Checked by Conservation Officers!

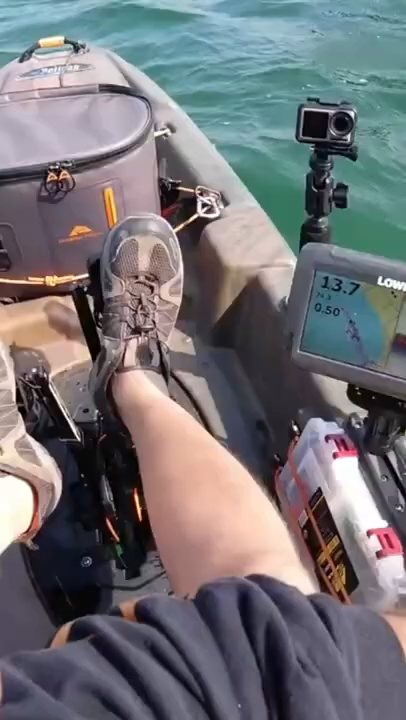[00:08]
What? Yes, sir. There's some nice ones in here. It doesn't look like we're marking much right here, though.
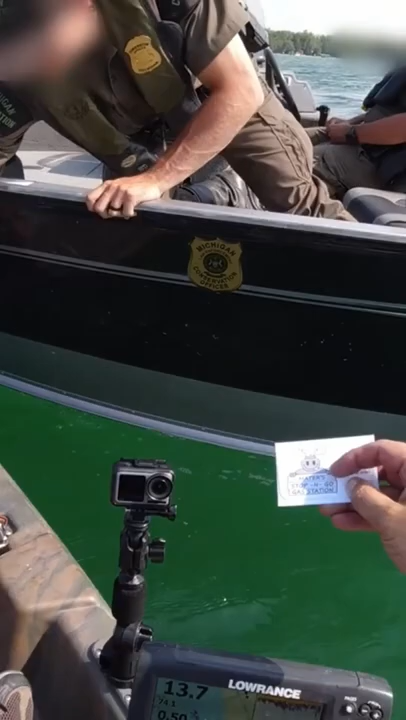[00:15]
No, no. I just, like I said, I just got started. There's something on the bottom right now.